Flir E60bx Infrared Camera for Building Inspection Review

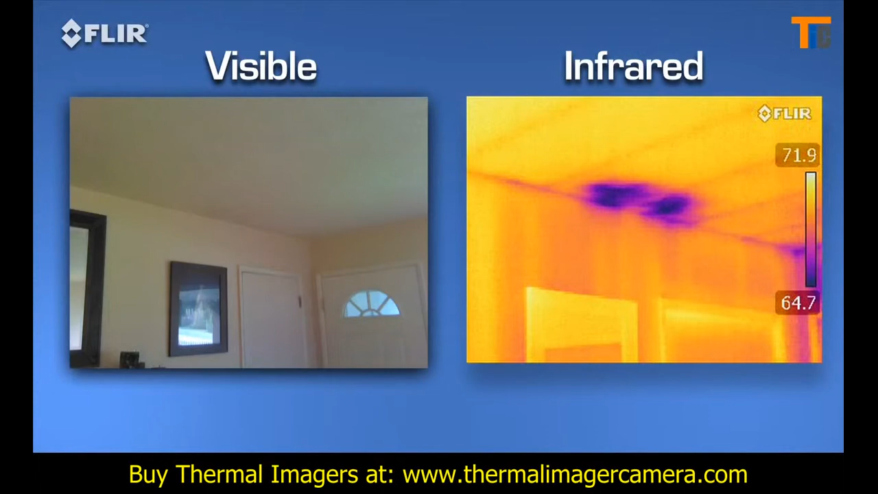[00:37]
contractors, and insurance companies what needs to be fixed and where.
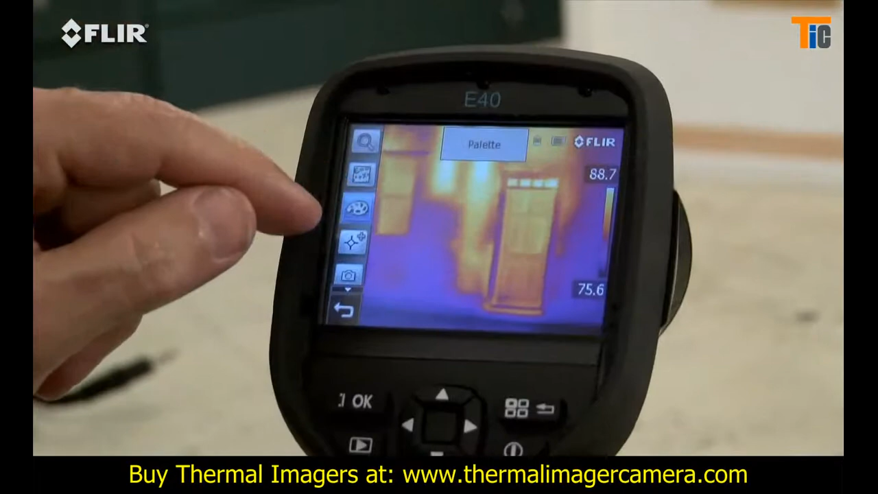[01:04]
Color palette choices for the best definition. A movable spot meter or area box to display temperature differences and so on. This lets you analyze any spot of the image right in the field.
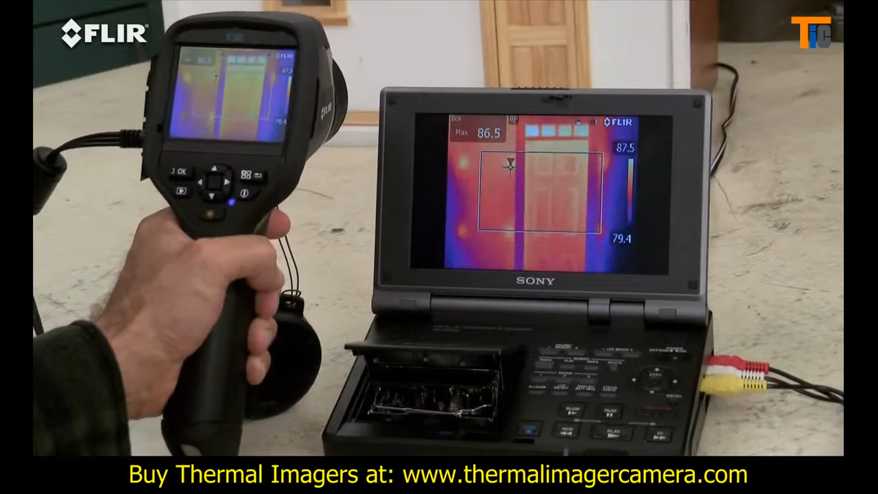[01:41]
It also works well for reviewing stills on a bigger screen.
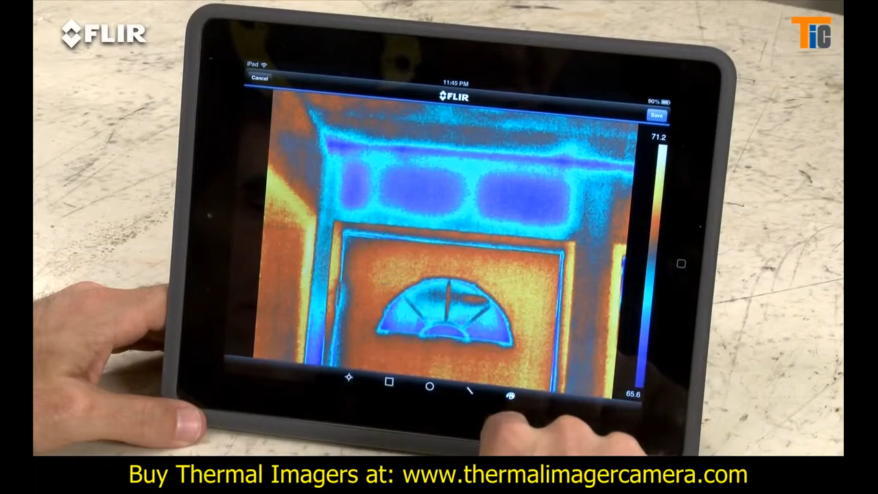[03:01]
Whatever you need to fine tune and analyze the images.
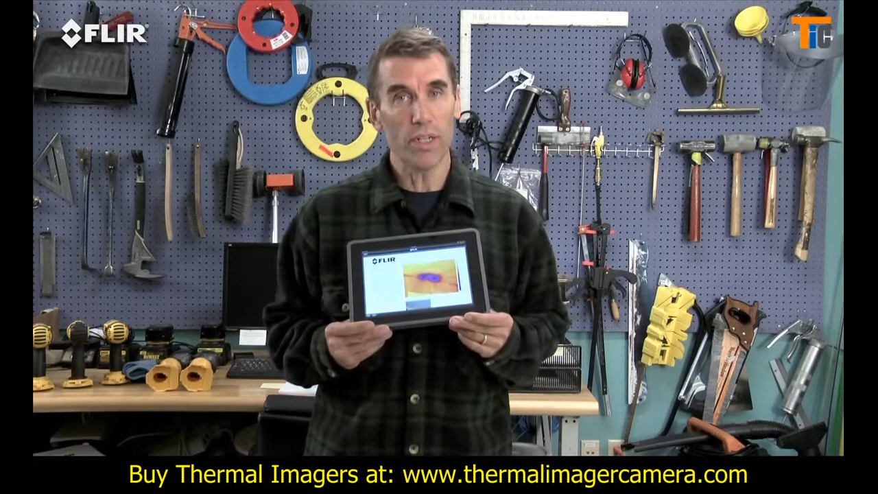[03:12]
This is huge when you need to get results out right away and want a faster yes for repairs. After all, when you're busy, who has time to head back to the office? You can also connect via Bluetooth to a wireless headset to
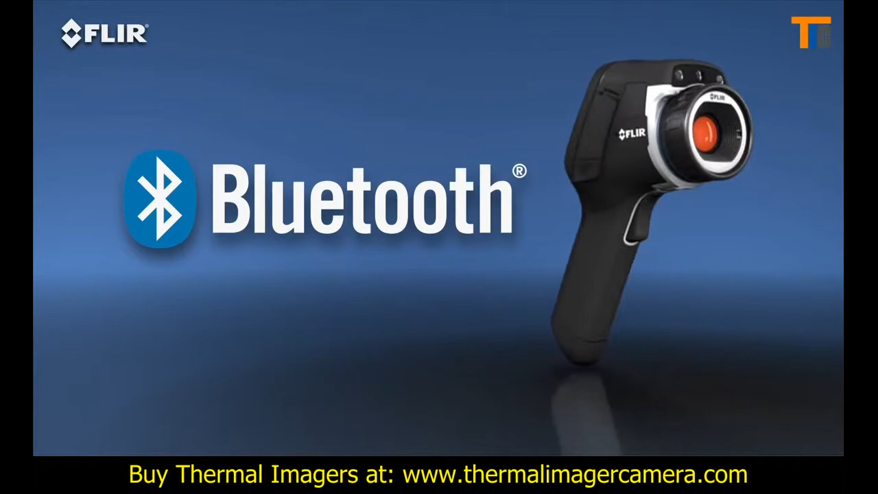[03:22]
record voice annotations and to X-Tech MeterLink tools so you can embed data from your moisture
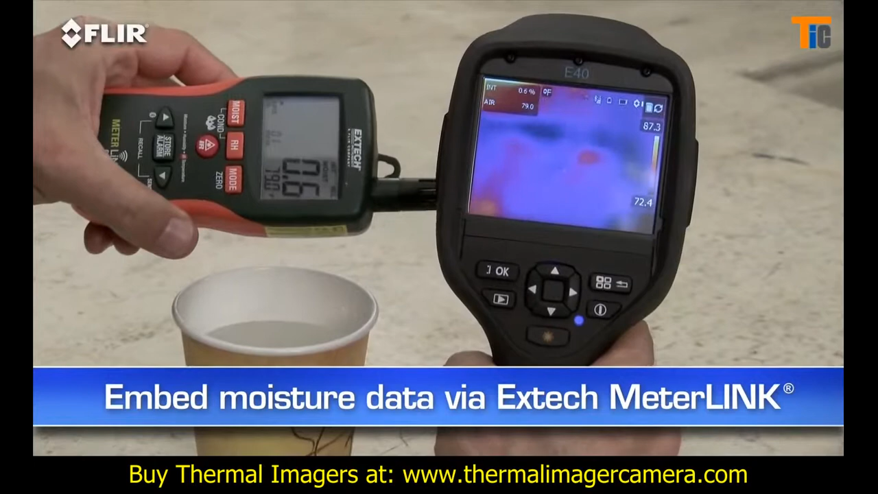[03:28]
meter right into your thermal images as you capture them. Other E40 features? A higher res visible camera. And multiple area box and spot meter tools to help you compare more temperatures in the scene.
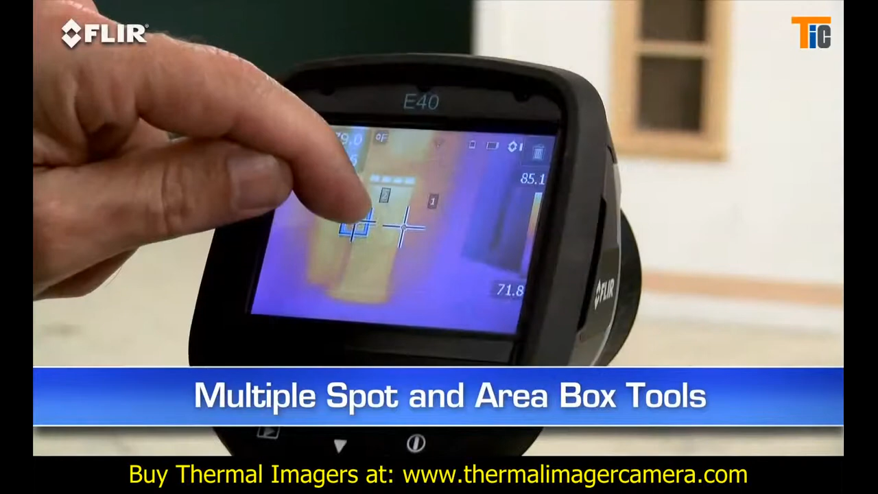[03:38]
Plus, you get picture in picture.
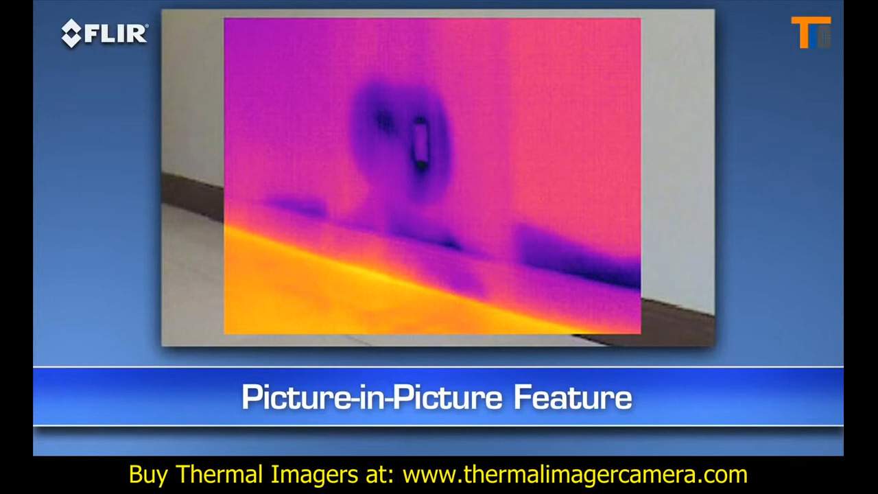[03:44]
Another good way to identify the location of problems. If you want all this, plus more than double the thermal resolution, then go with the E50BX.
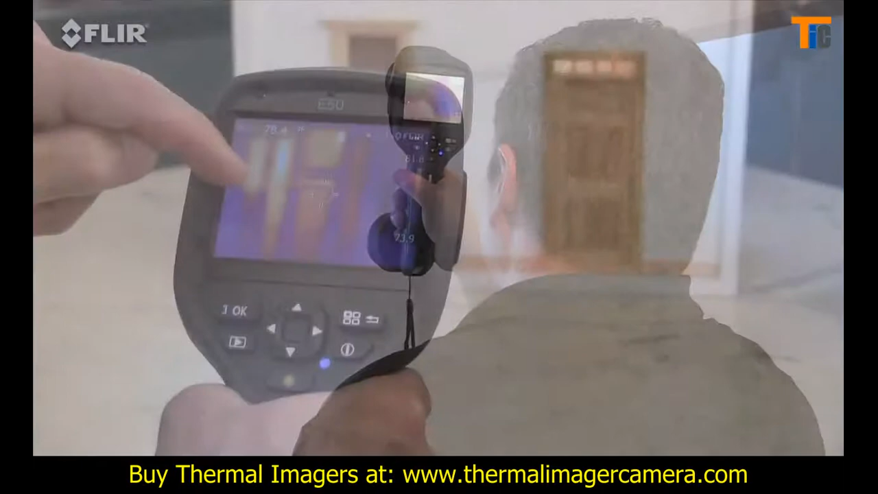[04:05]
The E50 also features digital zoom that lets you punch in for close-ups.